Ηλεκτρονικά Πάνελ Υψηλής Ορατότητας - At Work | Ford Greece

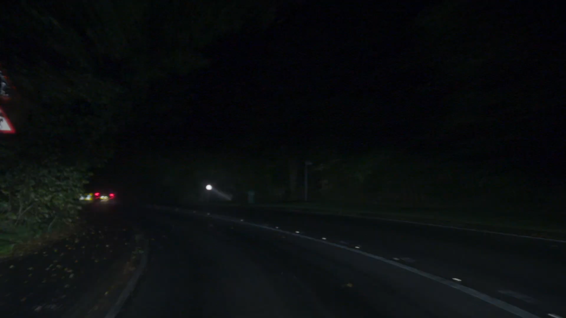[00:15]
It was an A road, very sharp bends and it was clear to me that there was really no chance for this poor guy